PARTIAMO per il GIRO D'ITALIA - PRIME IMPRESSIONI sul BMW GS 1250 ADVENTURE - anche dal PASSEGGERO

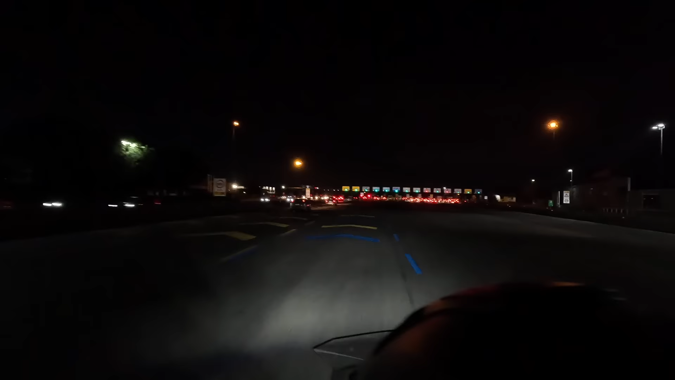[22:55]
Siamo all'uscita dell'A1, qualche casello in più rispetto alla nostra Civitanova Marche. Ci siamo. Bene.